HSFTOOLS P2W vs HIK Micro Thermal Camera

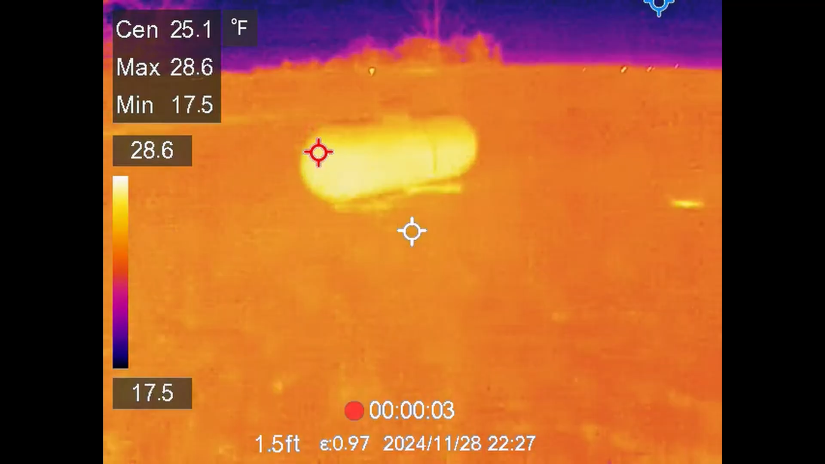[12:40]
On screen: spot 25.1°F, max 28.6°F, min 17.5°F
My propane tank is filled at about 80 percent capacity.
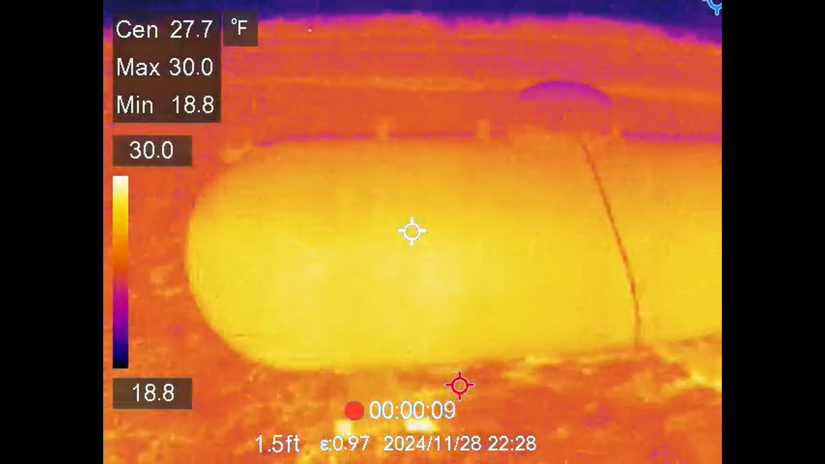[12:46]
It's a little hard to tell but if you used to run some water across it you'd be able to see it plain as day.
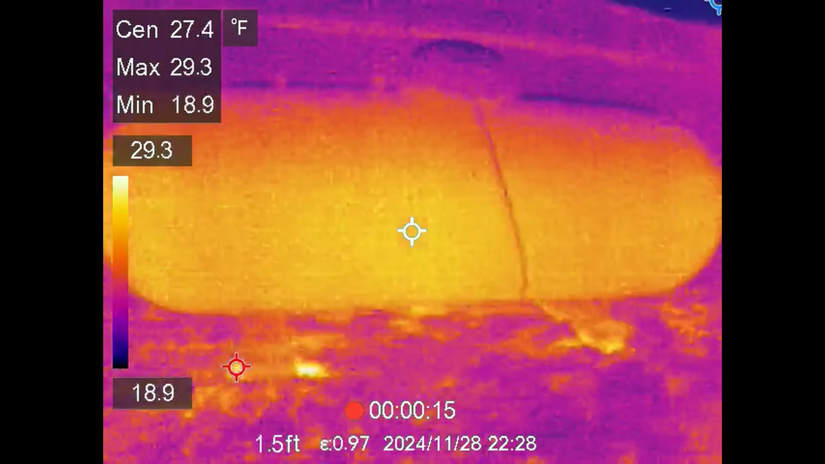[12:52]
On screen: spot 27.4°F
The heat pump it's running obviously in heating mode.
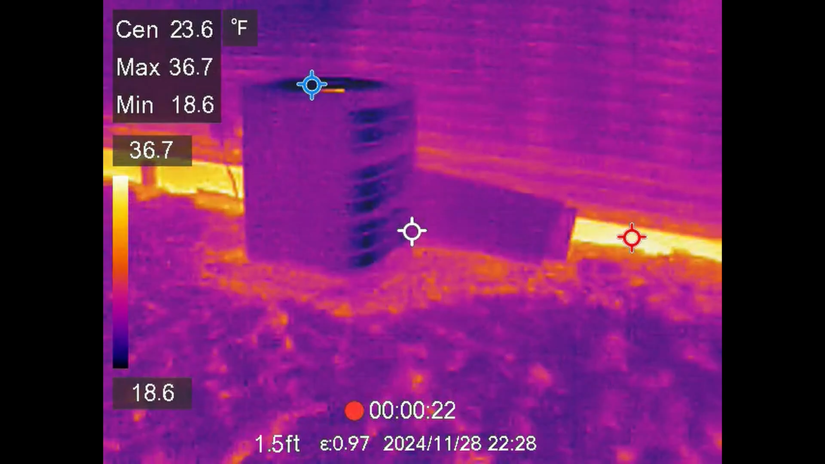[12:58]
On screen: max 36.7°F, min 18.6°F
You can see you can see the lines there it's got a metal grill on it so it's making it hard to see.
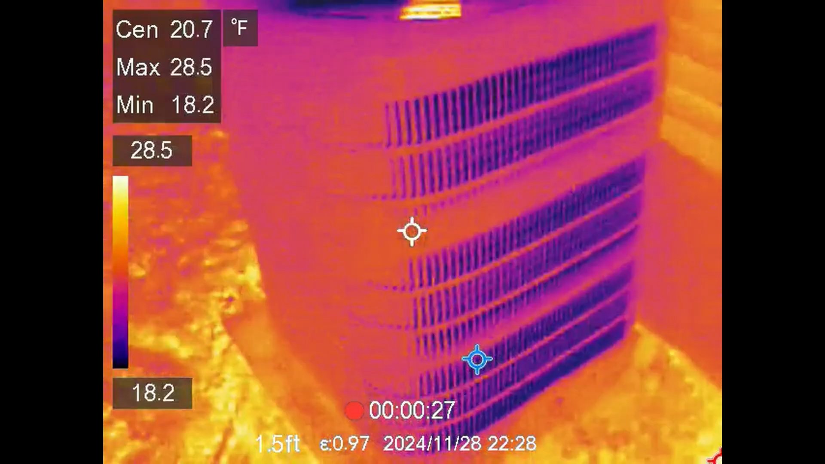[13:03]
On screen: spot 20.7°F
But you can see your different components down there in the compressor.
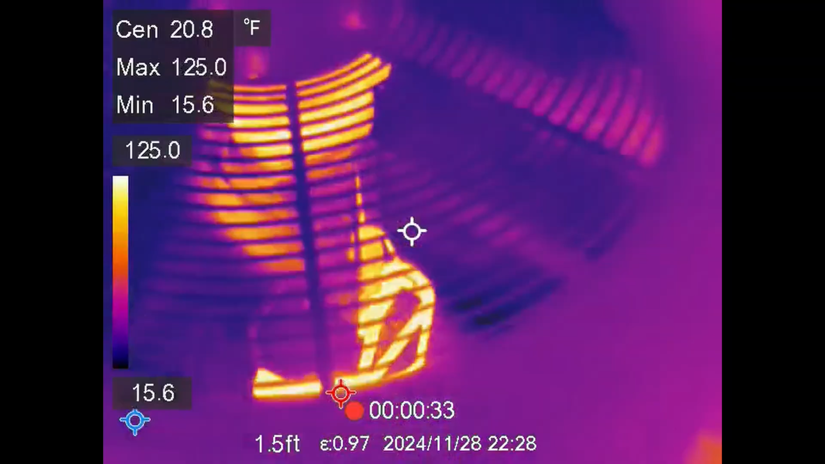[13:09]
On screen: max 125.0°F, min 15.6°F
Definitely can check discharge temperature on your compressor. All right there you go guys that's the review and testing of the P2W thermal imager.